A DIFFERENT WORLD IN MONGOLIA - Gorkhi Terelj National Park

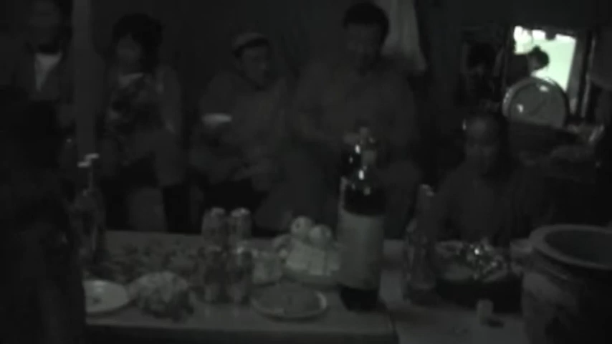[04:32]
we're invading this family's dinner they're having a mini nadam festival that's what one of the english-speaking
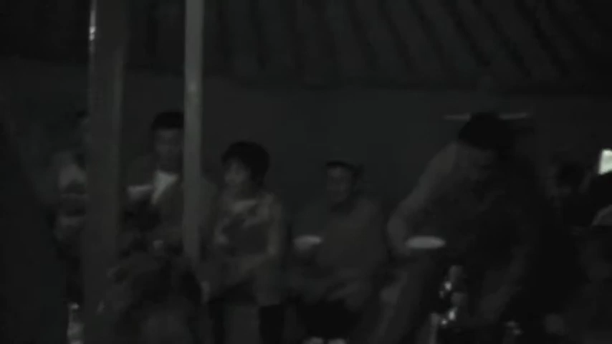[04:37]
folks here's a rock that was inside the goat
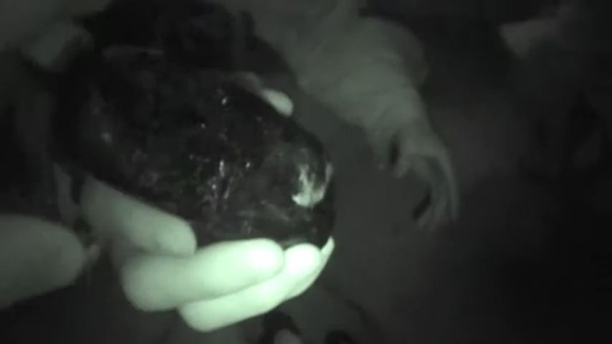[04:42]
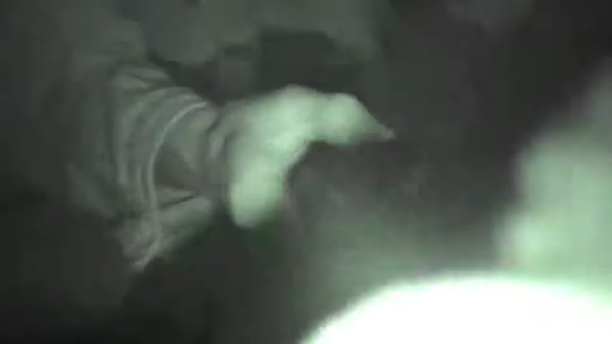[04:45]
go go look at the goat got
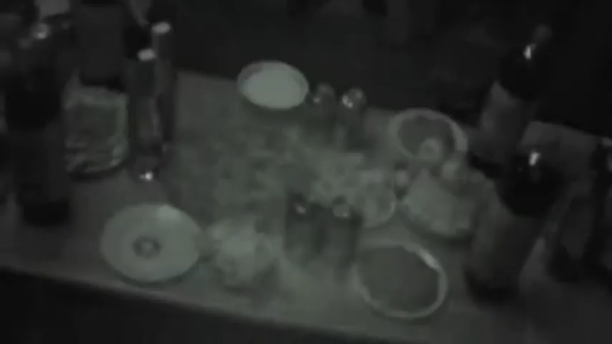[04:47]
some beer lots of pickles looks delicious